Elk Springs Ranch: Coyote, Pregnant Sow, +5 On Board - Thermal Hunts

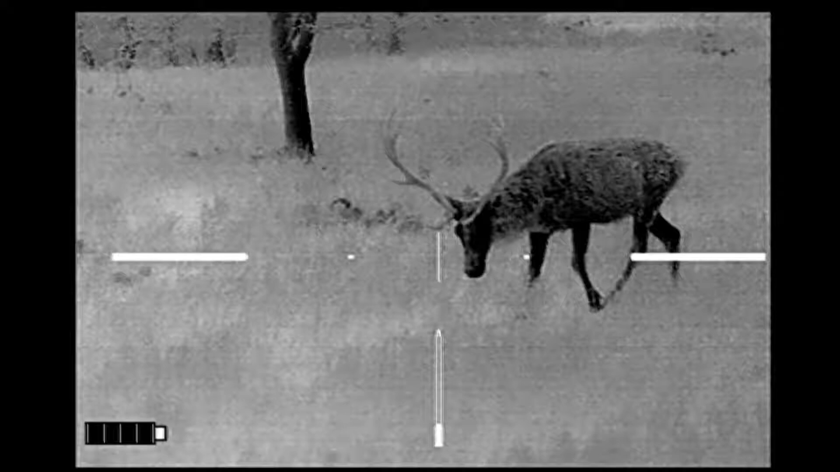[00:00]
Carpet Canis. When hunting up at Elk Springs Ranch in St. Joe, Texas. This is one of the local residents. A red deer. Now this guy stayed with me pretty much the entire evening in the field as I watched him from the box stand that I was sitting in for the night.
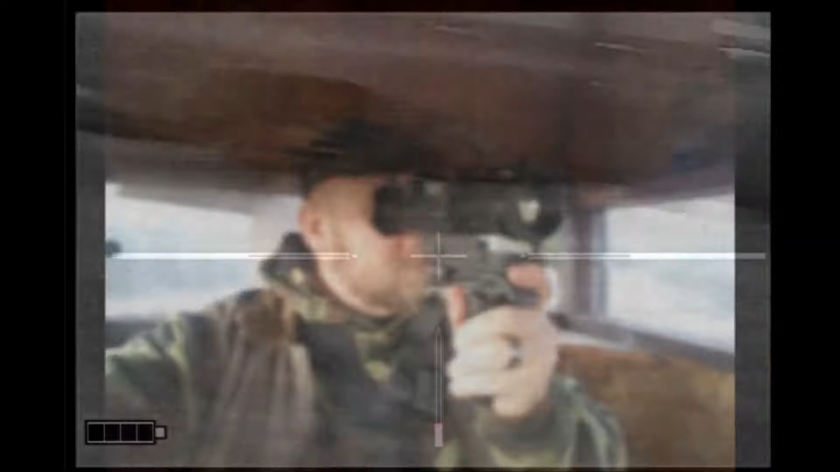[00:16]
Had a coyote come in at short range.
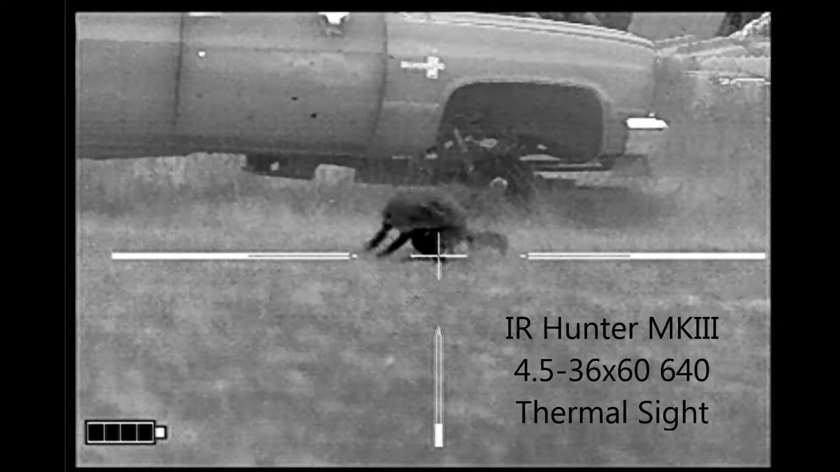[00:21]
And while some people think the big IR Hunter Mark III thermal scope won't work at shorter ranges, obviously it worked just fine for this coyote.
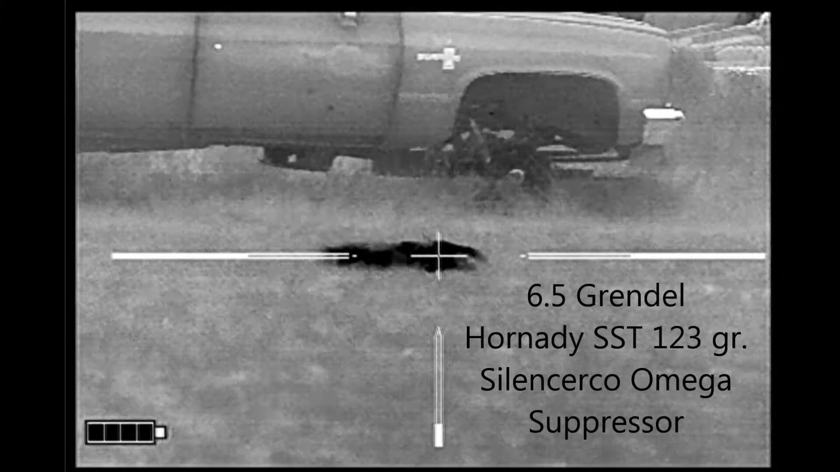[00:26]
I immediately scanned out the side window looking for other coyotes and discovered that the elk and fallow deer were not bothered by the shot.
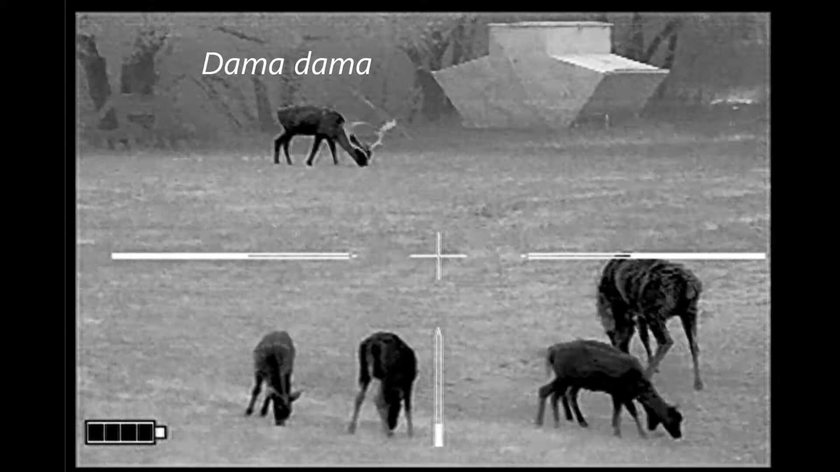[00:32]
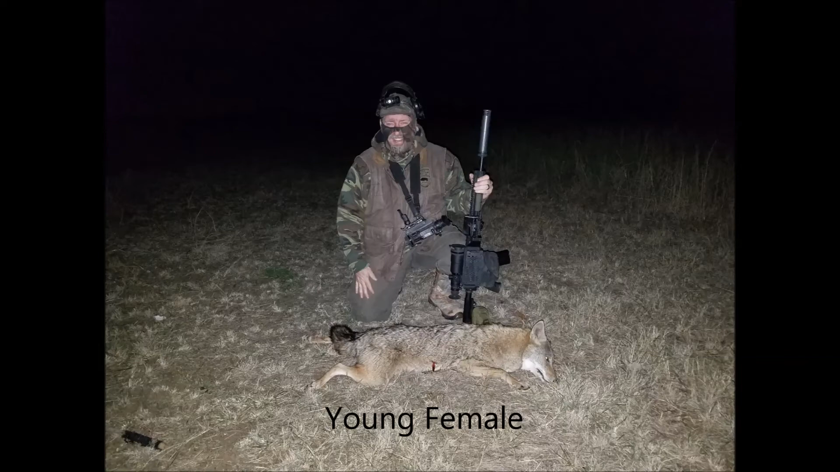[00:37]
The coyote was a young female and as I packed up my gear and turned to walk out of the field I did a last scan in Carpe Sus.
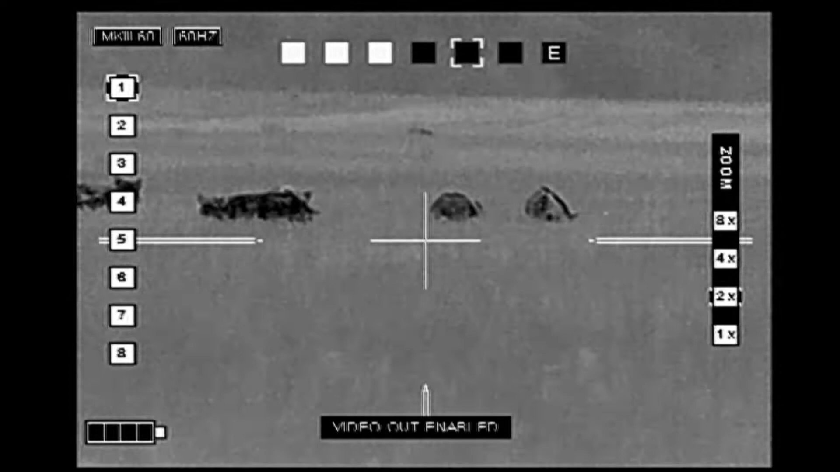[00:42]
There's a sounder of hogs standing in front of me just to the south and fortunately the wind's blowing right at them.
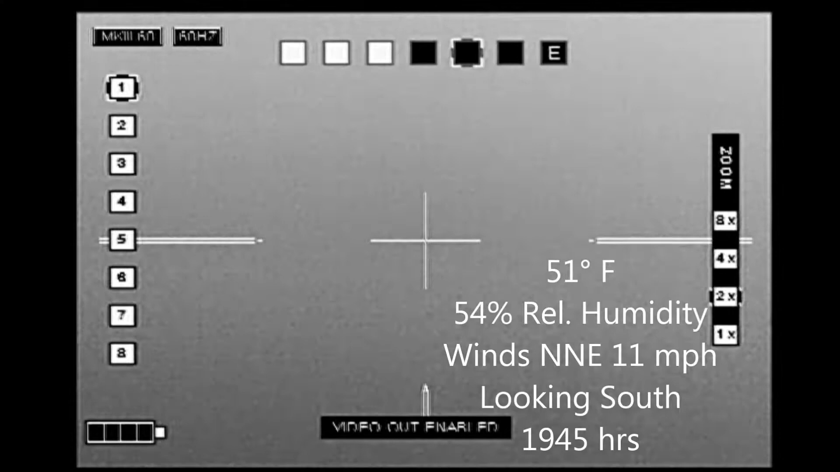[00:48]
So I shifted to the west slightly to get out of the direct line of wind from them.
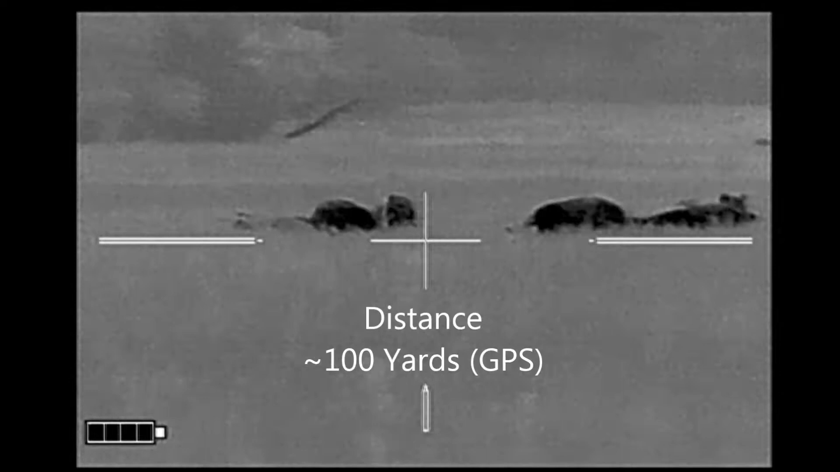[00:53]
found the biggest hog,
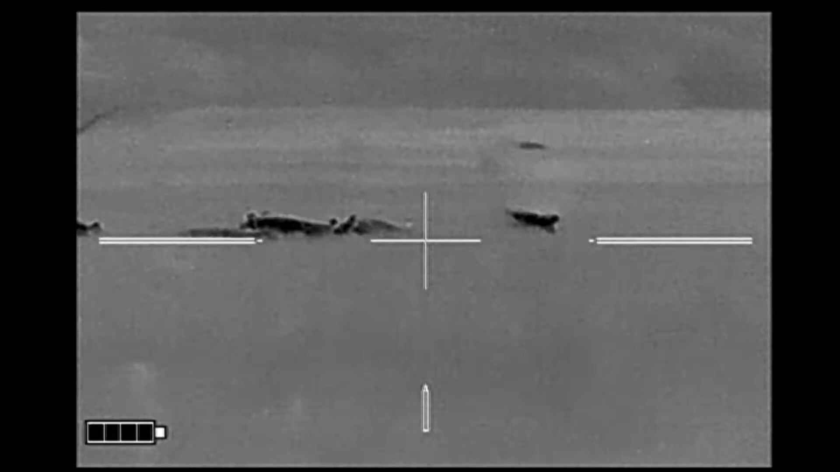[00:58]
dropped her with the second hog,
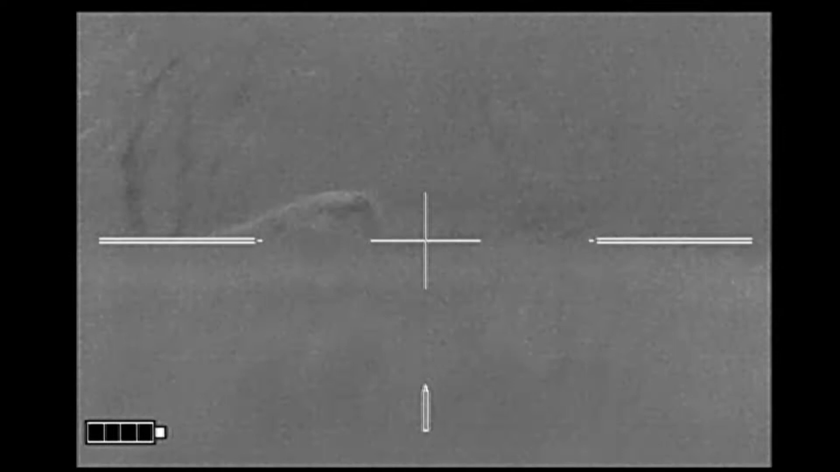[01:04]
missed the third and it disappeared over the ridge. But they came around the other side.
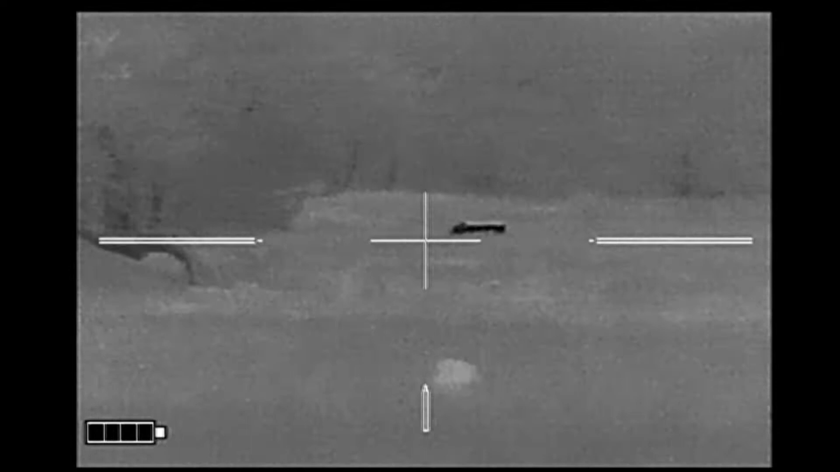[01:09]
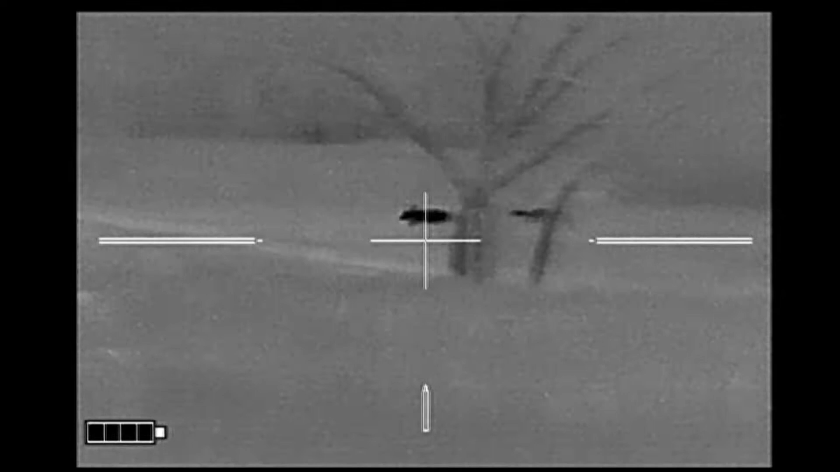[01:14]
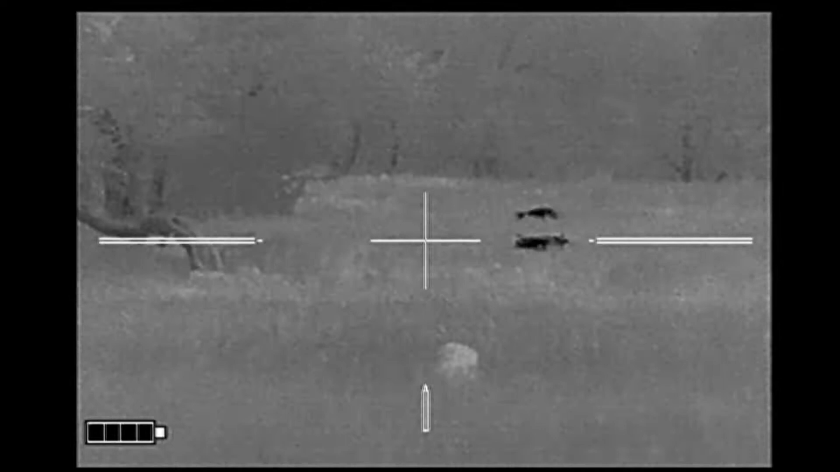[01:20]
And this last hog that I dropped I thought was down but I went through recovering. He was no longer there.
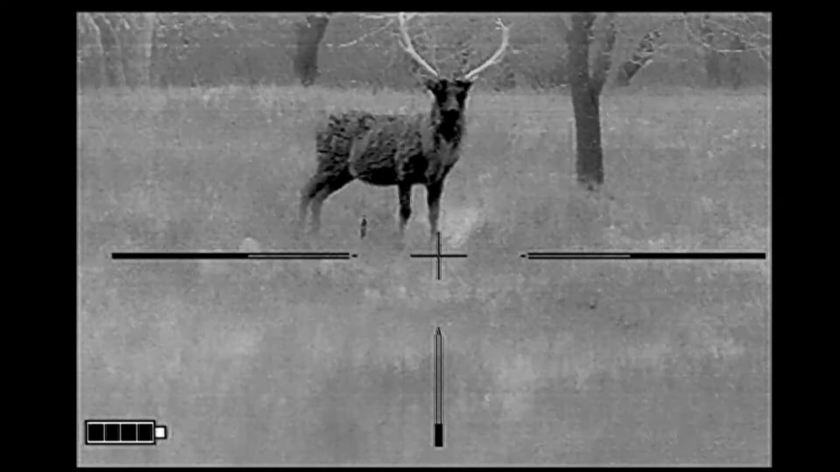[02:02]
After all the commotion, all the shooting, taking pictures, moving my truck around, this guy was still there.